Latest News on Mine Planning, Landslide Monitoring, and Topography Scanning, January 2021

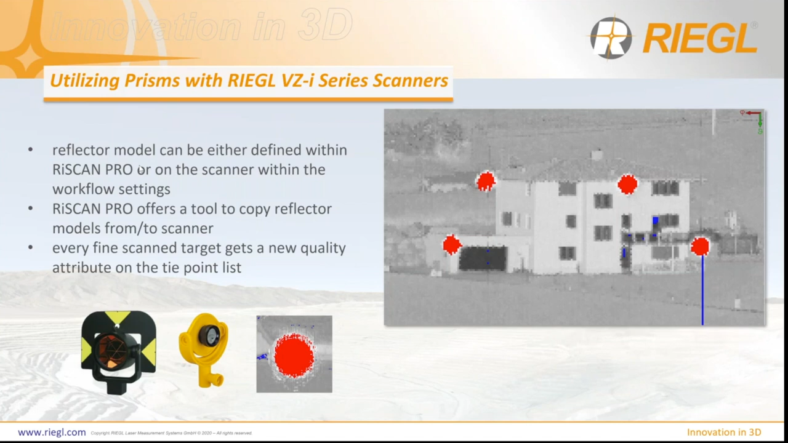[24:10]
So we reduce the laser power to be sure that we can measure on this glass prism and getting it very accurate measured. We have also implemented a reflector model, which can be defined now on the scanner graphical user interface and also within our software.
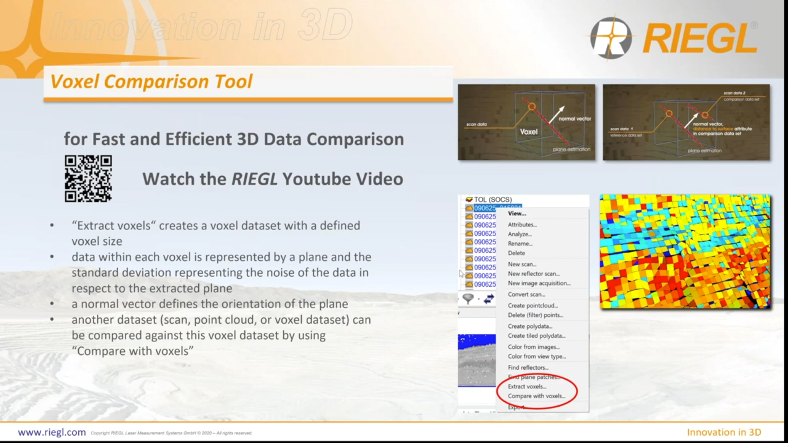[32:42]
And this can now be compared against the voxel data set which you just created before as a reference. And these data sets now are getting a new attribute. It's called distance to surface, which is representing the distance along the normal vector to the next plane within the reference data set. And you can use this new point attribute simply within your view type setting for visualization of these differences.
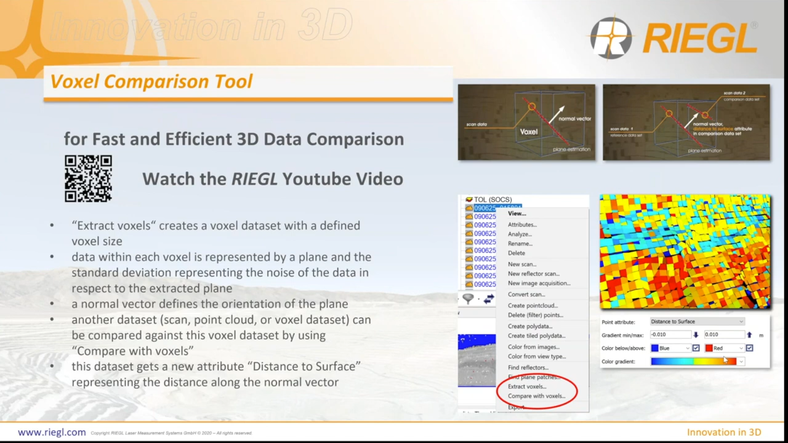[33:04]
So you see just a few mouse clicks and you have a result. I show you now two different examples where we have used that tool.
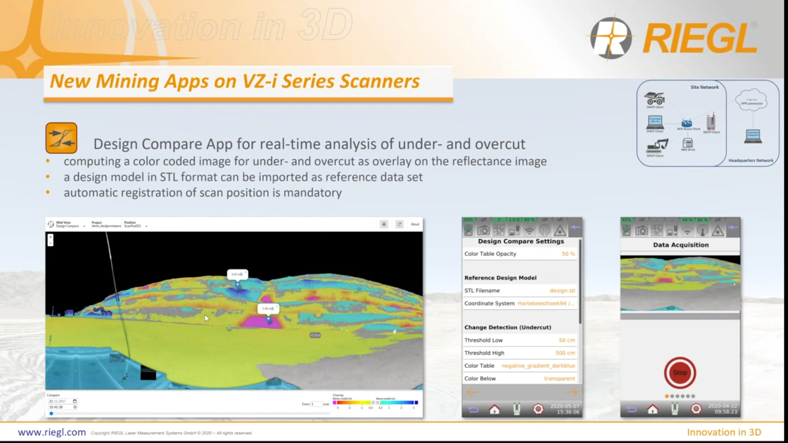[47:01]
So you have to avoid that. And again, this app gives you real-time information on your actions here. And finally, we have the Slope Angle app for real-time slope analysis. It's simply within the graphical user interface, you define again here your color table and your threshold values. For example, your high threshold is 70 degrees, your low threshold is 5 degrees. So under 5 degrees, you don't want to colorize your scan data. Over 70 degrees, it should be highlighted, in that example, in pink.